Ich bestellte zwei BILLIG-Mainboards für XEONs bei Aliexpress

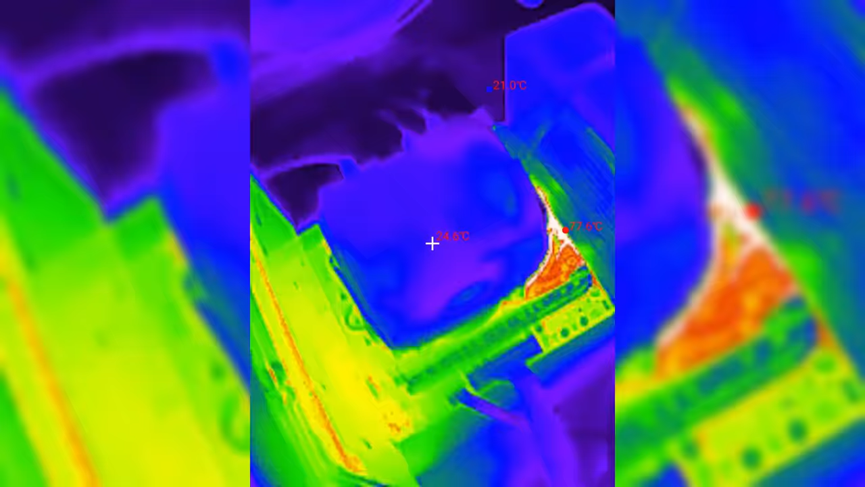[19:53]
bei den Spulen, die davor sitzen.
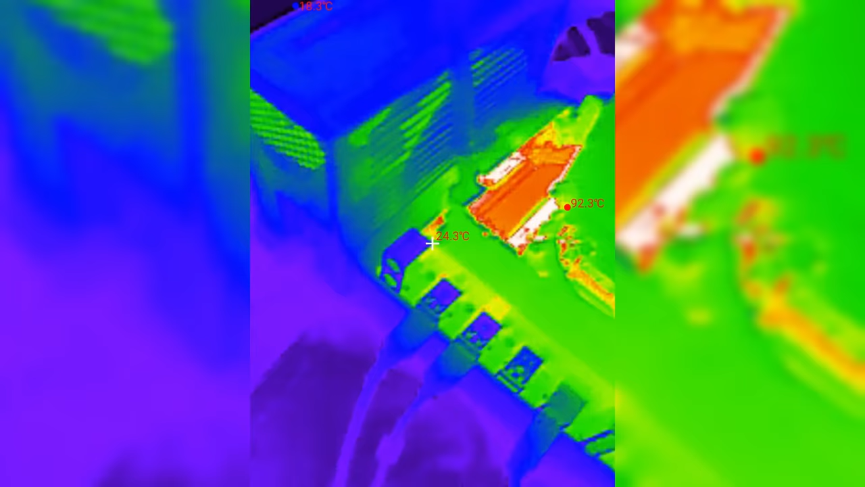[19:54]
On screen: spot 24.3°C, max 92.3°C
Die Spannungswandler an sich werden mit 60 bis 70 Grad da so ungefähr.
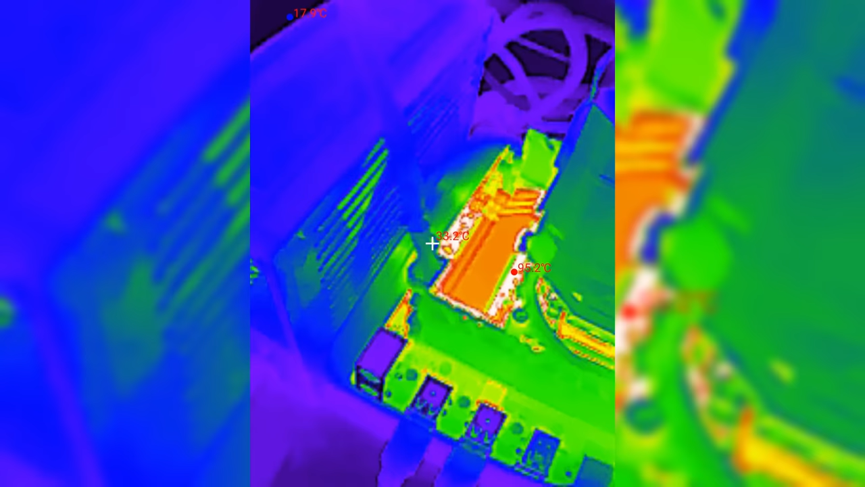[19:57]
Wenn wir da mal gucken, ja, 62, 63 Grad manchmal.
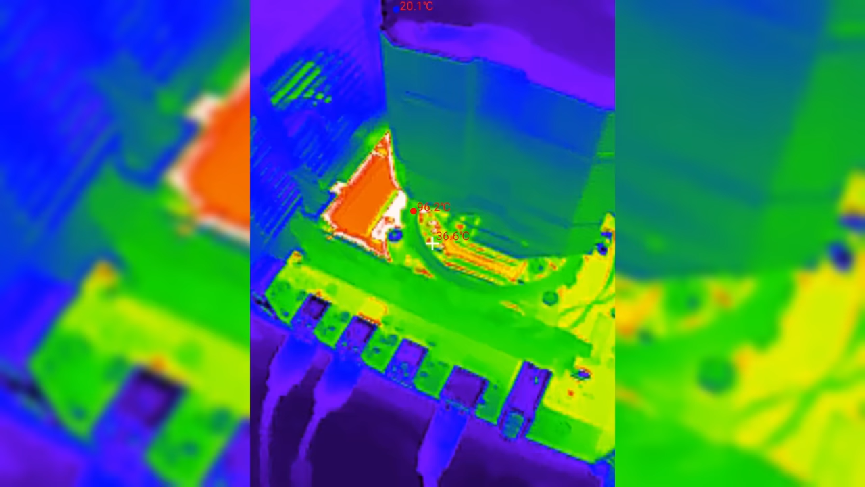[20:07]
Das heißt, die Spulen, die dürfen, würde ich jetzt sagen, schon ein wenig heißer werden.
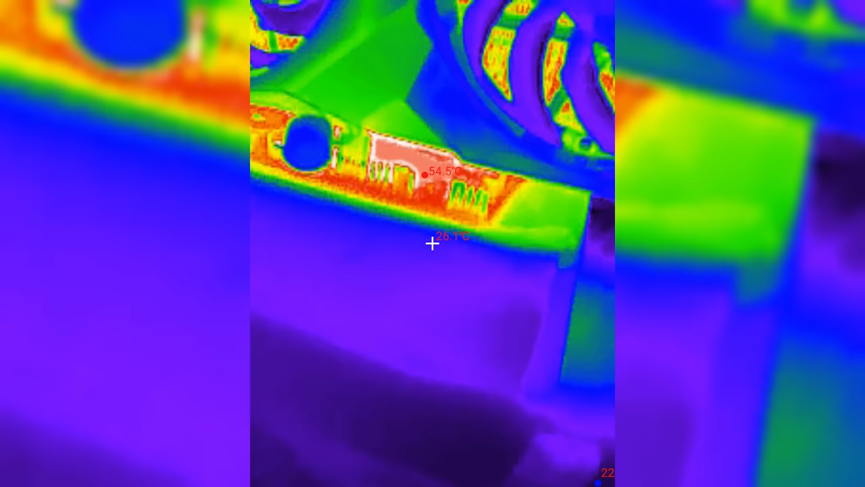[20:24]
dort an der Seite mal schauen, Chip-Stats-Kühler ist bei 55 Grad.
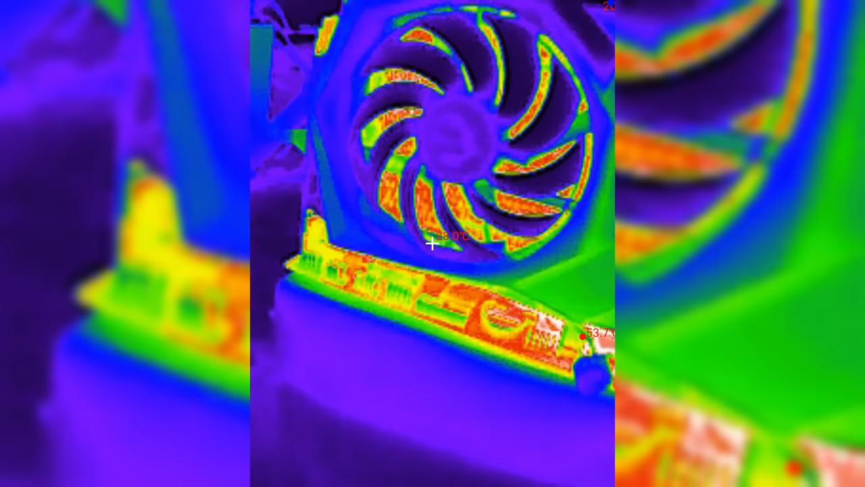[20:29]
Wird allerdings auch von der Grafikkarte ein bisschen mit angepustet.